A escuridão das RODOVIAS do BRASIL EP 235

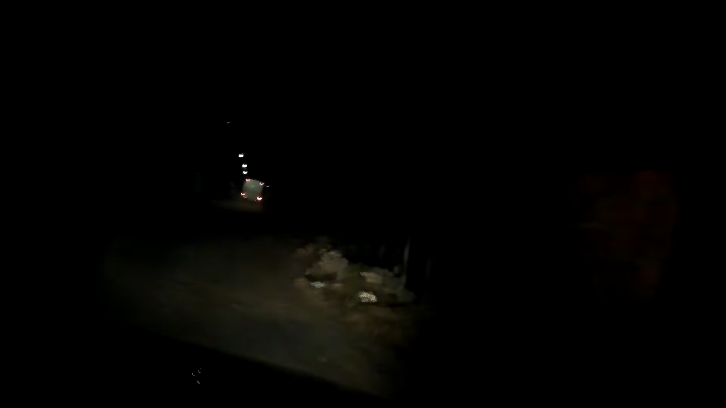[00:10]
Tem direito autoral. Se eu quiser. Dá pra rear o ônibus lá na frente, ó. Tá o ônibus ali na frente. Só é os farol do carro. É ruim de deixar ela sem tremer, né?
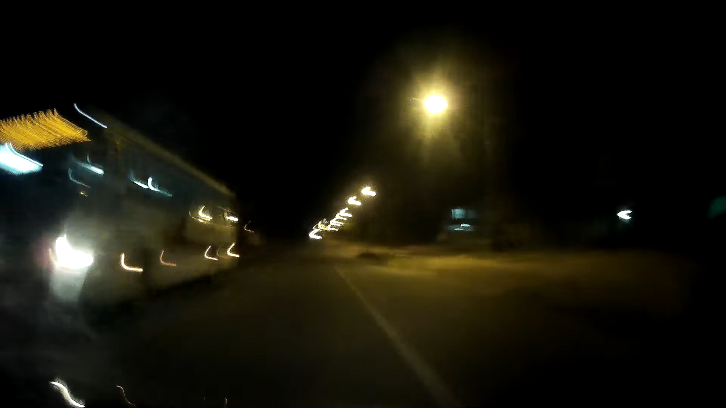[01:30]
Ali o fogo tá. Caminhão vai descor, né? Sei lá. Tava botando fogo ali. Pra banda ali dos trios ali, o fogo tava mais alto que os pés de pau, ó. Ali depois, ali de lado ali dos trios, não sei se é pra banda da, de trás da salgadeira. É. É. Tava botando fogo ali, o fogo tava passando daquele pé de pau lá da. Da casa lá do. Tem de lado da casa lá do. Estatu, né? Que chama.
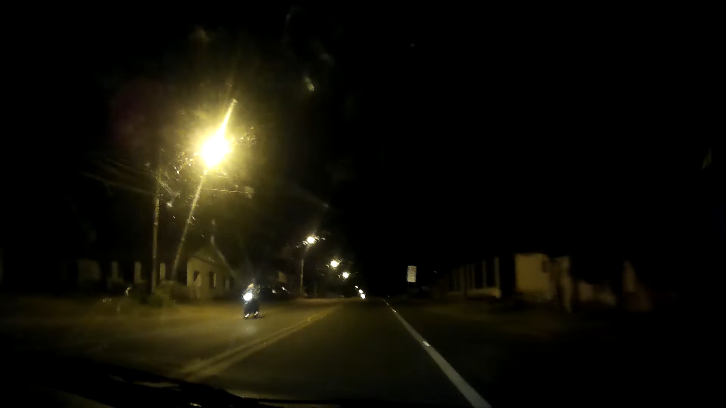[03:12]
Qual lagoa? Pega a Deguaba. Ah, o Rock tava dizendo aí, que a mulher passou dizendo lá. Parte escura aqui, ó. Massa, fica massa lá no vídeo, só escuridão. A lagoa aqui, ó. Desse lado.